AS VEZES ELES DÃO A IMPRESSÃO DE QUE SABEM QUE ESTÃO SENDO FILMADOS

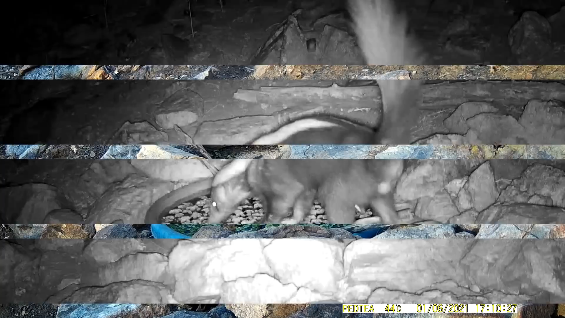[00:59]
Um lindo cangambá apareceu durante a noite, ronda ao local e vai embora.
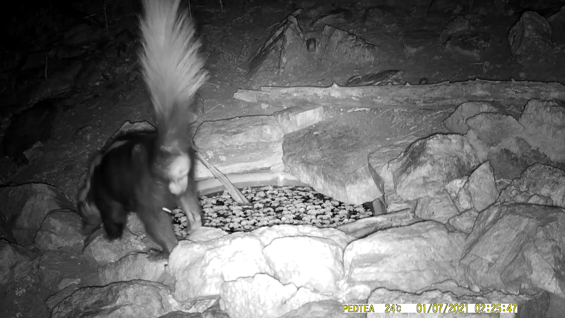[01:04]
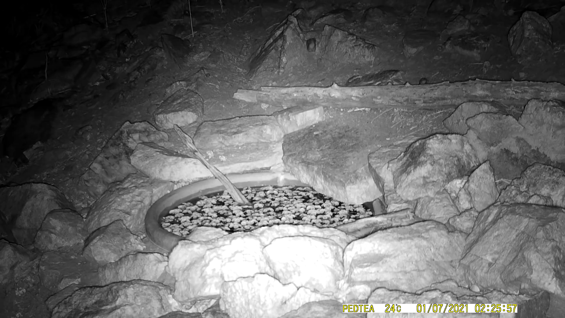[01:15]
Durante a manhã, uma linda jaguatirica apareceu.
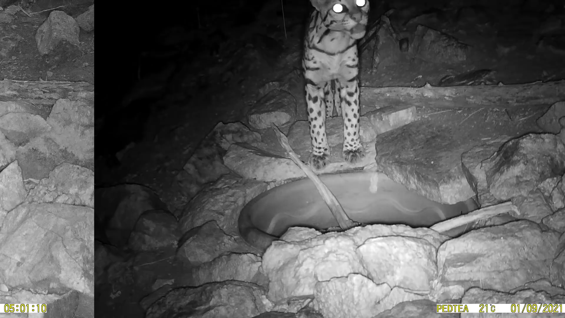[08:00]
Esse é o macho que nasceu em 2019. Parecia que queria era só dormir no local. Após beber água. Não é verdade?
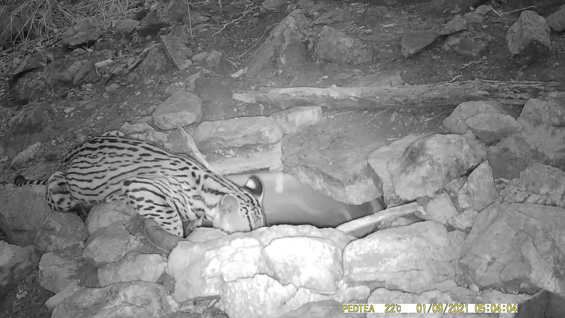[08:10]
Um caçaco. Um cangambá. Mais uma vez. Não se sabe se é o mesmo que já apareceu na outra filmagem. Já aqui no local. Já foram filmados outros. Inclusive 2 em uma só cena.